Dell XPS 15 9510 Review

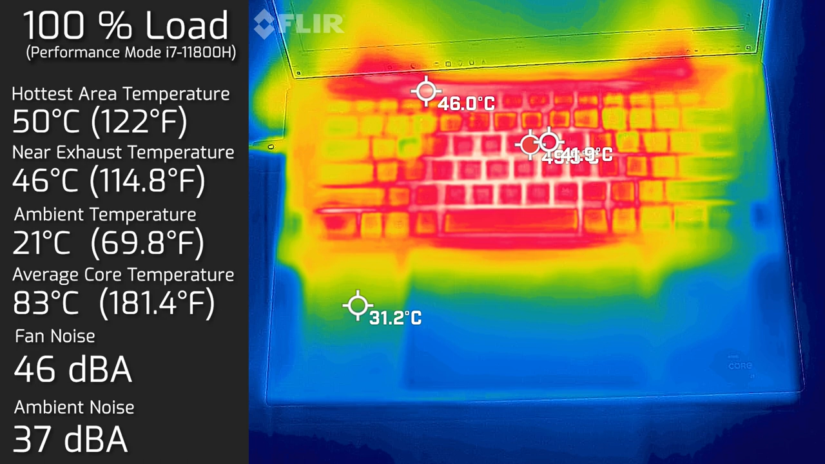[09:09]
Then I put the computer on 100% load, and the hottest area on the keyboard measured in at 50 degrees Celsius. And as for the fan noise, hit a maximum of 46 decibels. And as for the internal core temperature, it averaged at 83 degrees Celsius. I also took measurements of the bottom back cover, and the hottest area measured in at 41 degrees Celsius. And of course, the fan noise stayed at 46 decibels.
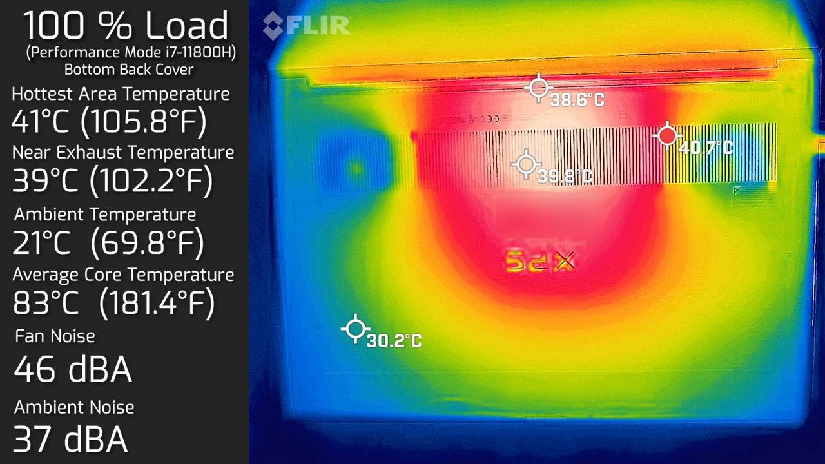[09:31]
So as you can see from the temperatures, I really wouldn't put this computer on your lap when this computer is running on load. I really don't suggest most laptops to be putting on your lap anyway, because most of the laptops do run quite a bit of heat.